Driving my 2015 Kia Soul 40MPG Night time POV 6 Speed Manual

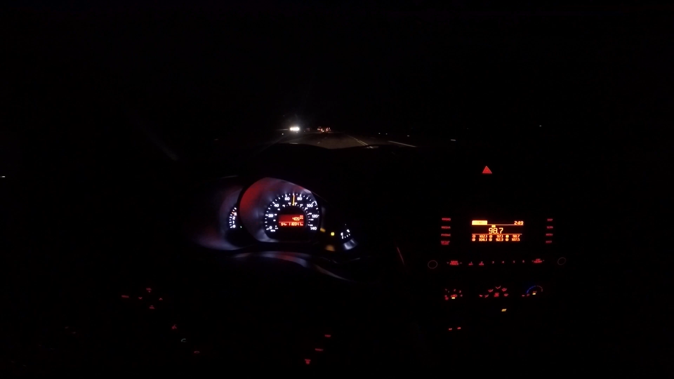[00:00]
Hey guys, Mark from Lister Motorsports in Troutman, North Carolina. I am driving home in my 2015 Kia Soul. I want to show you guys this.
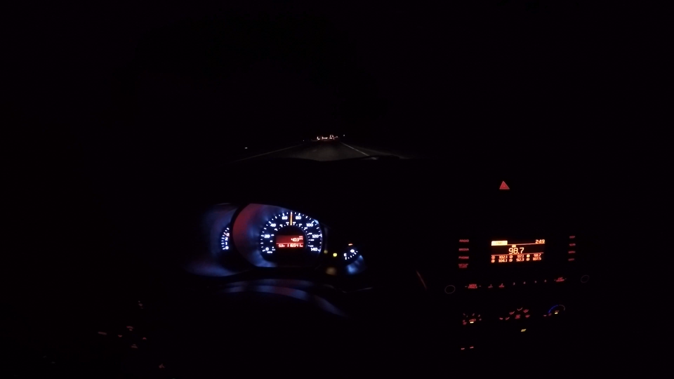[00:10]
It's pretty amazing. I'm getting over 40 miles to the gallon. I'm going to put this down there and see.
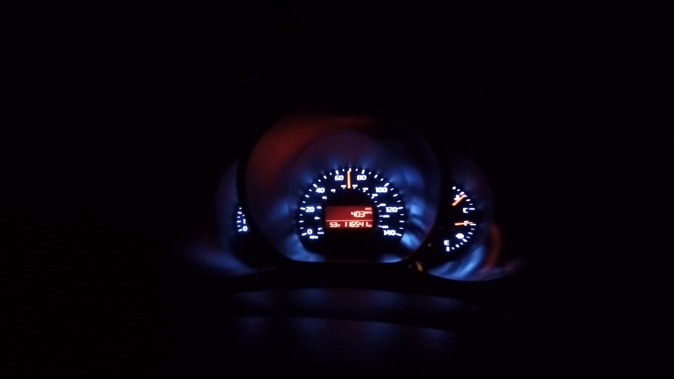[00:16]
Hopefully you can see that. I love the way this thing lights up at night. It's really cool.
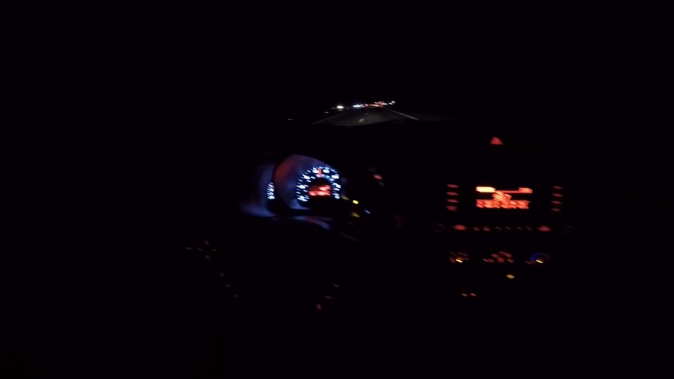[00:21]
The red and the blue and all the different colors and the dashboard. Like LED. I'm used to older cars.
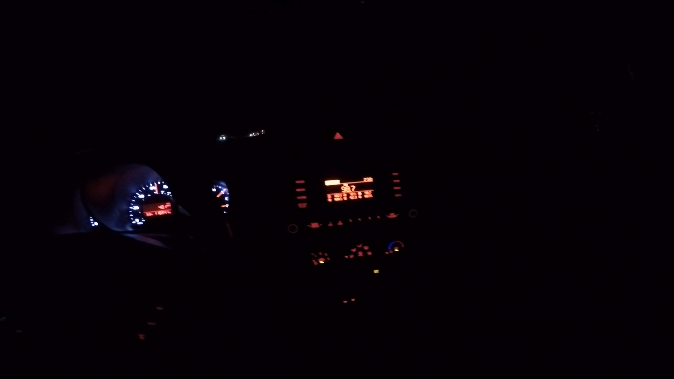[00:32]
I drive a lot of older stuff. USB ports down there. This thing has everything.
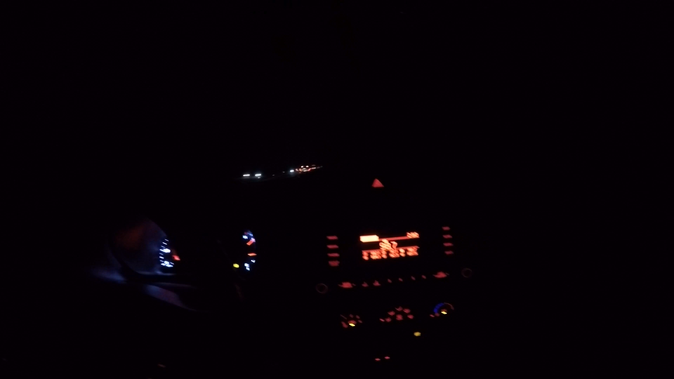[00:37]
It's a black Kia Soul 6-speed manual transmission.
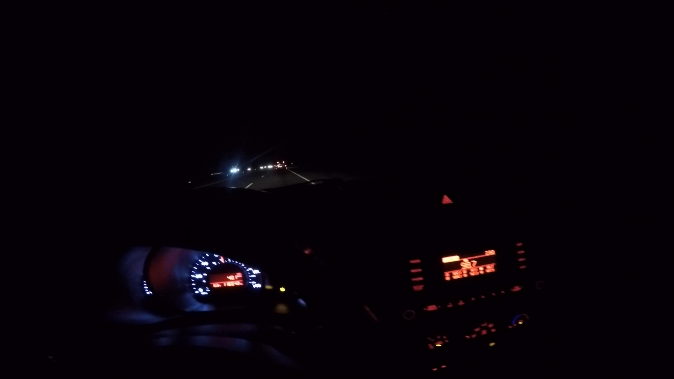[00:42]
And that says right now 40 miles to the gallon on the highway.